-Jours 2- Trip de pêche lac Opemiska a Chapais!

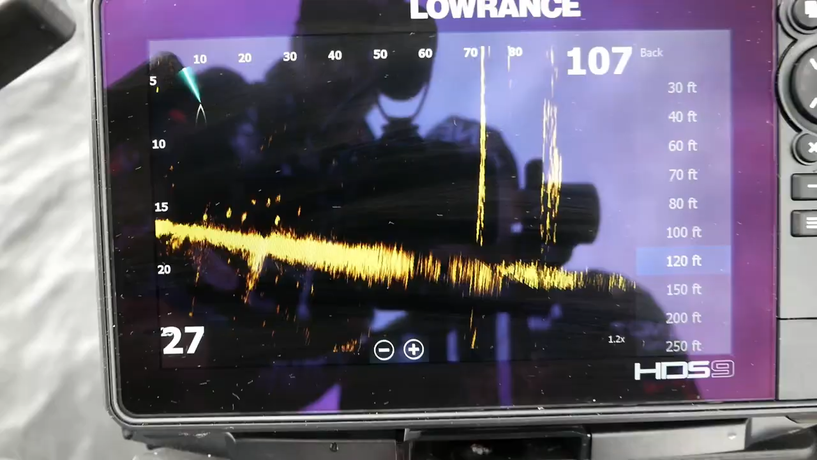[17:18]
Donc là, je me suis mis à 120 pieds que je regarde tout le tour.
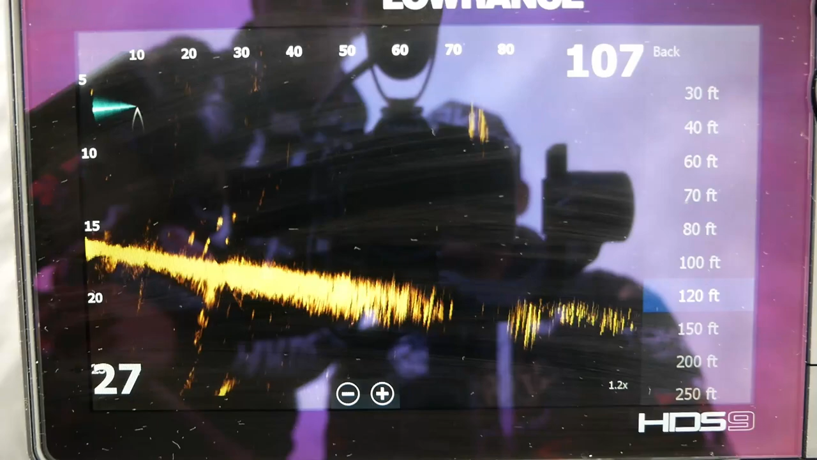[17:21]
Fait que là, vous pouvez voir ici là, qu'il y a un beau school de doré de 15, 16, 17, 18 pouces.
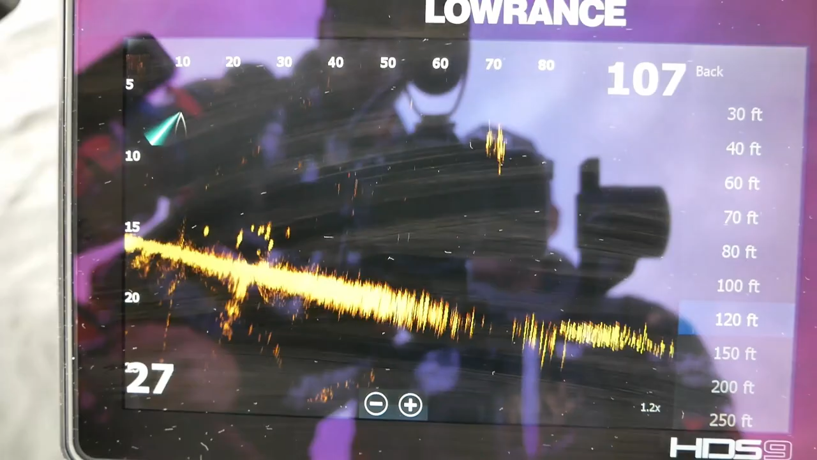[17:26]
Fait que là, je vais tourner ma pôle autour de nous autres pour voir.
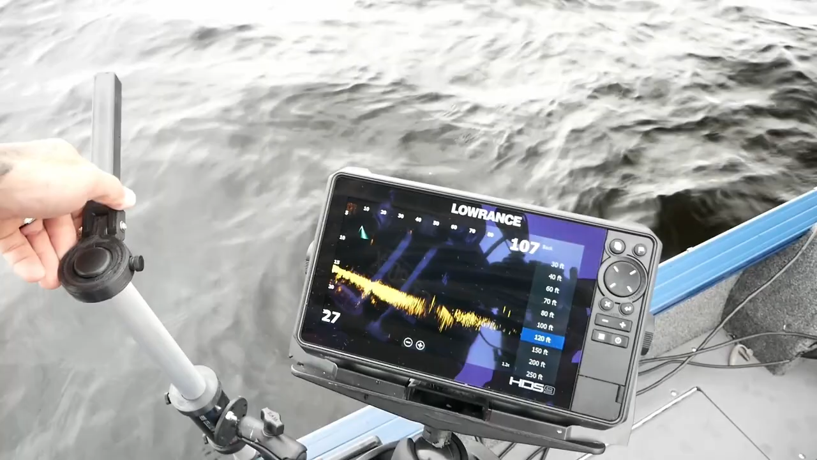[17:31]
Regardez, là, je vois tout du poisson au loin. Là. J'en vois plusieurs. Là. Fait que tu sais, on le sait qu'il y a du poisson. Regardez ça, là. Il y a un autre beau school de poisson ici. À 120 pieds, c'est loin. Là. Fait que maintenant, je vais retourner sur le banc de poisson qu'on a devant nous autres. Je vais me mettre en 40 pieds. On va les retrouver. Regardez ça là. Regardez ça le nombre de poissons qu'il y a là. On va avancer un peu. On va torcer à la droite, avancer.
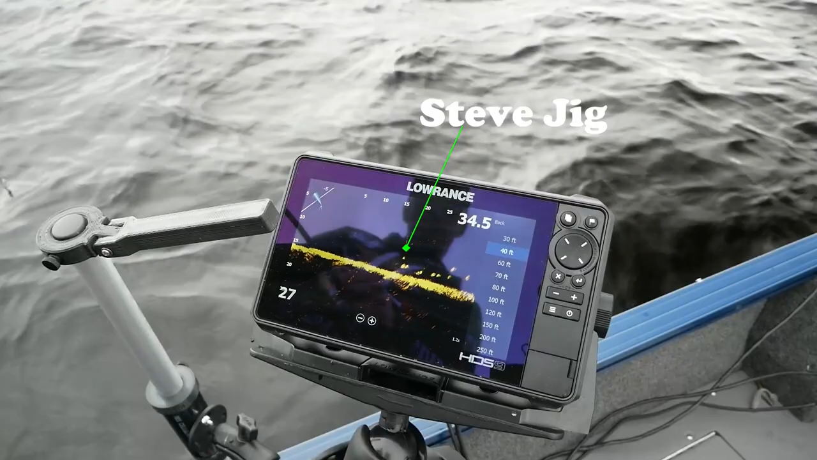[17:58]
Fait que vous pouvez comprendre là, que c'est pas le poisson qui manque dans le fond ici.
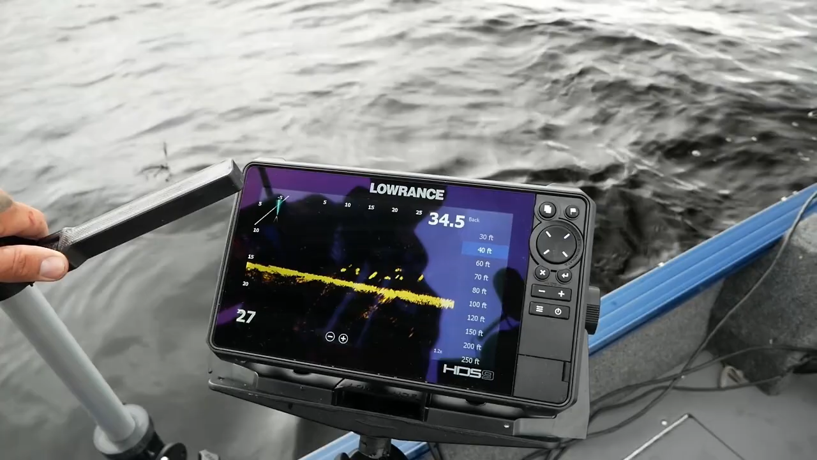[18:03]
Là. Fait que je vais leur lancer mon jig sur la tête. On va voir mon jig descendre. Fait que je lance ça direct là.
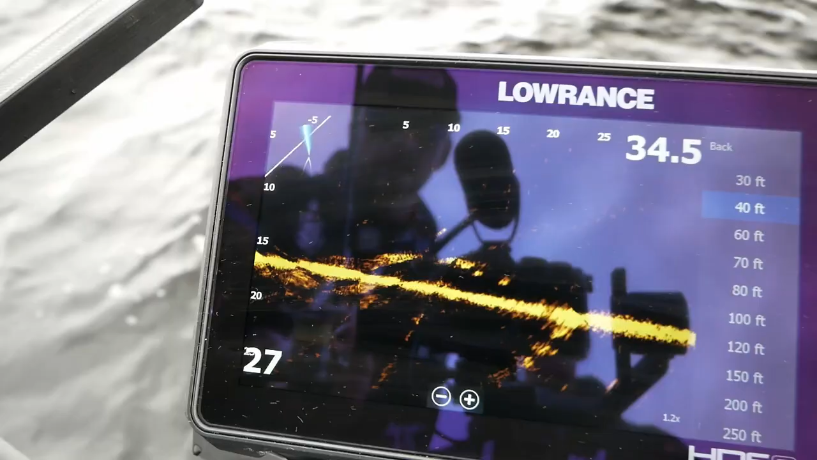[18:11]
Peut-être lancer trop à gauche un peu.
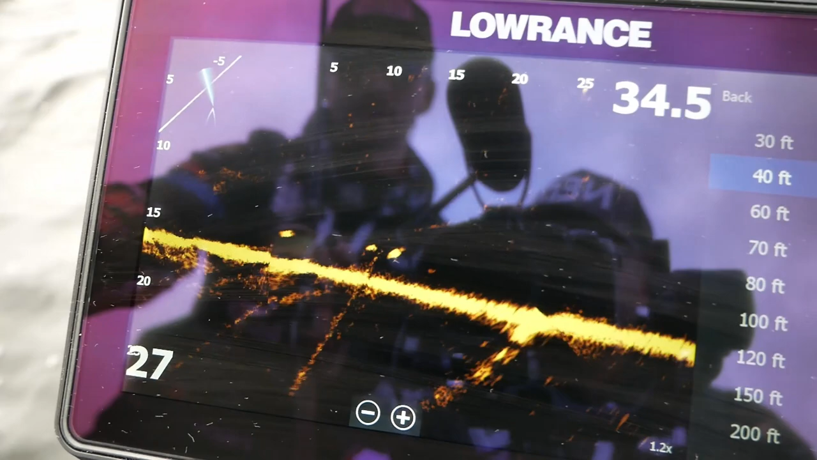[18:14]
Regardez, on voit mon jig à 20 pieds descendre. Juste ici.
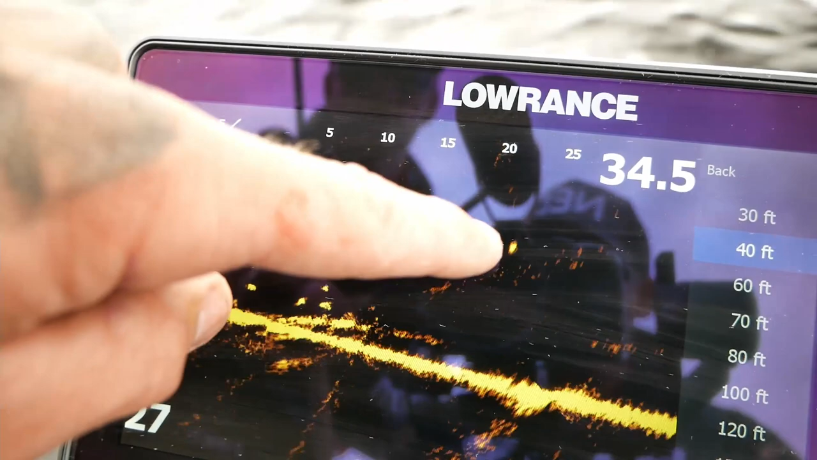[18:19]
Là, je vais m'en venir passer au-dessus des poissons.
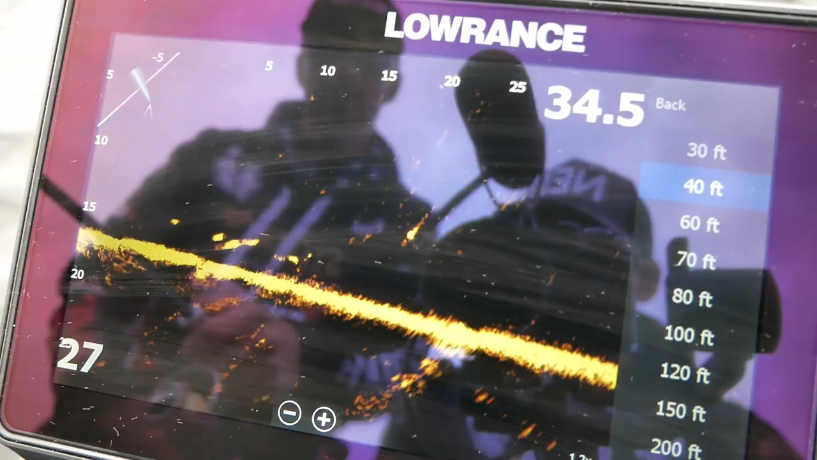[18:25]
On va les voir réagir. Ils attaquent super rapidement. Là.
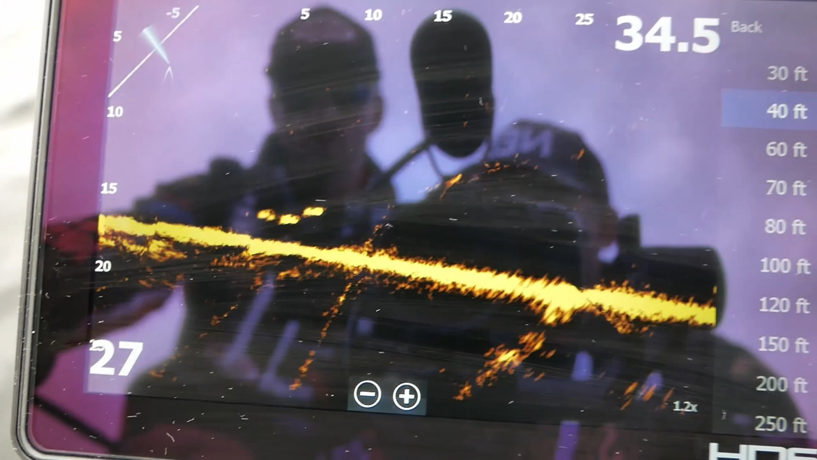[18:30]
C'est sûr, ça fait déjà un bout qu'on leur lance sa tête. Là. Mais regardez ça. Là. On voit mon jig. Regarde, lui, il a eu peur de mon jig.
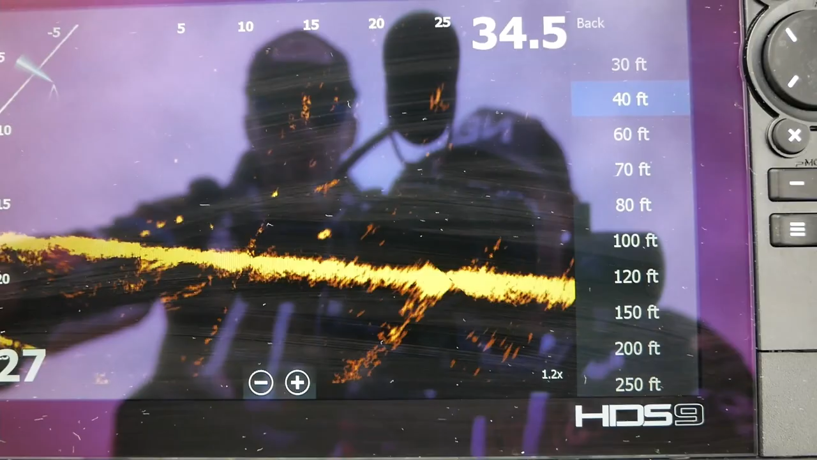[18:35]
Là. Mais regardez, il revient. Là. Il revient assez vite même. Oh.
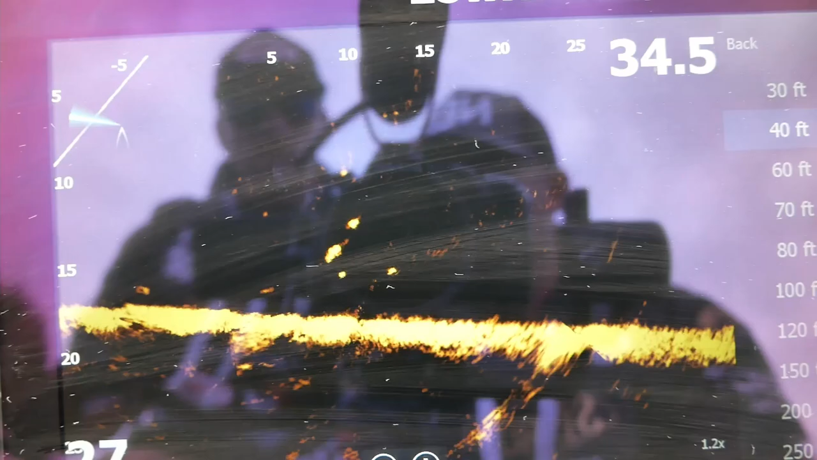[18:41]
Regarde, il y en a un qui chasse mon jig. Là. Je pars en montant. Oh, regardez ça. Il n'a pas voulu le prendre.
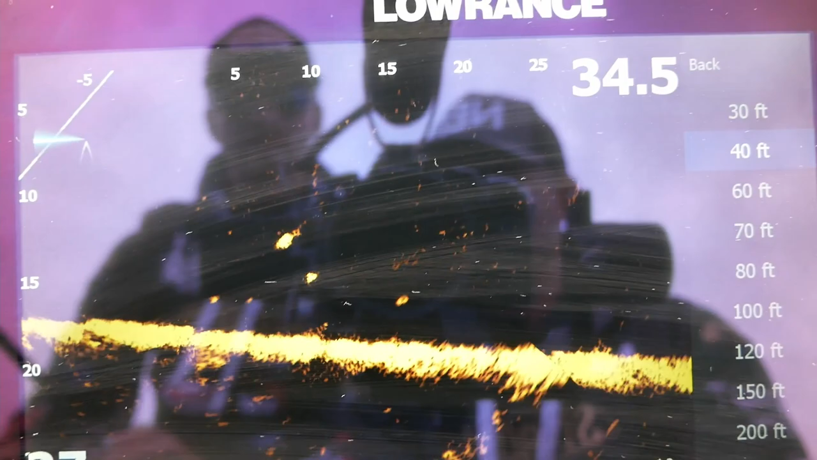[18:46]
Ça fait plusieurs fois qu'on leur lance dessus, là. Fait qu'on a pris déjà plusieurs de ces poissons-là.
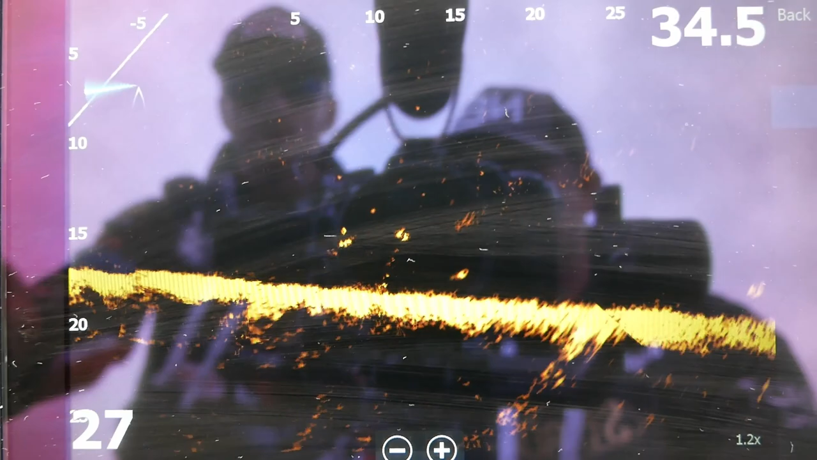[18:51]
Ok, je vais descendre mon jig au fond, voir.
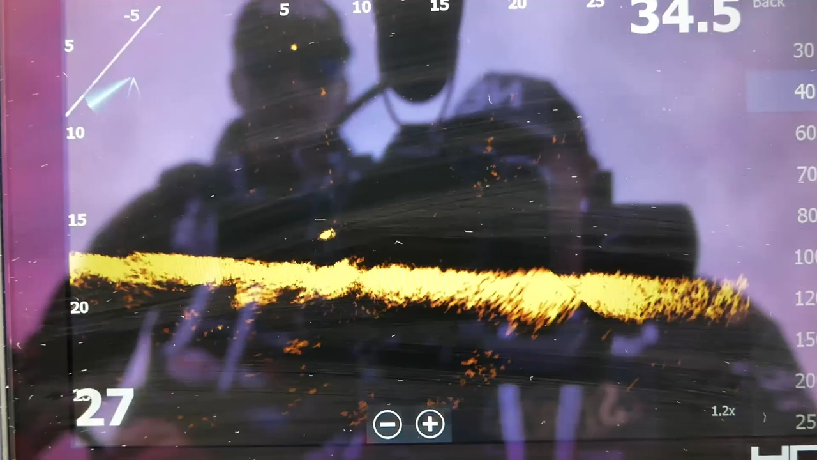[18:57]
Regarde, là, je suis droit au travers d'eux autres. Là. Je vais repartir en montant. Et voilà.
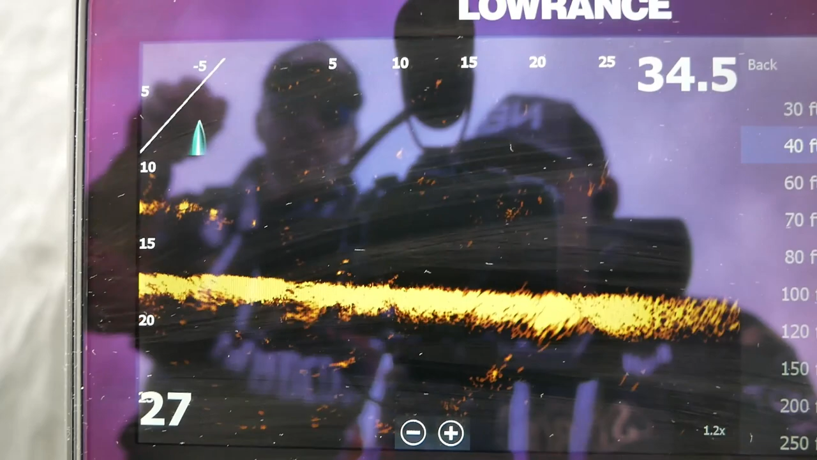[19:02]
Donc là, comme on peut voir le poisson remonter vers la surface. Très cool.
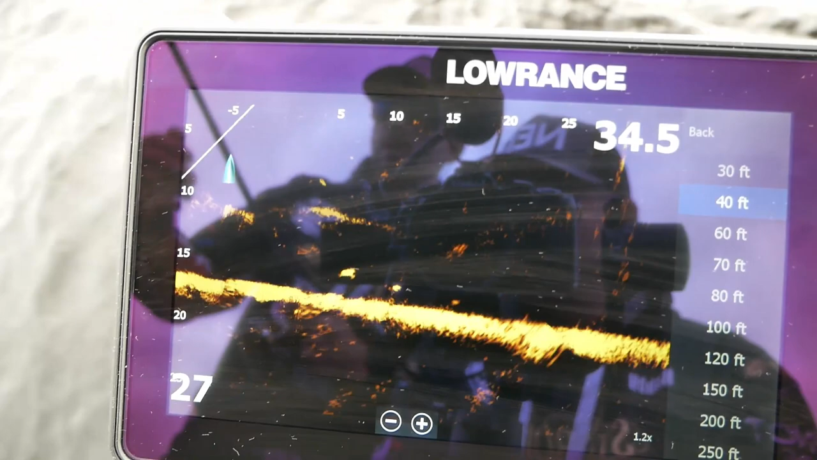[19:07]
Aussi facile que ça. Un beau petit walleye.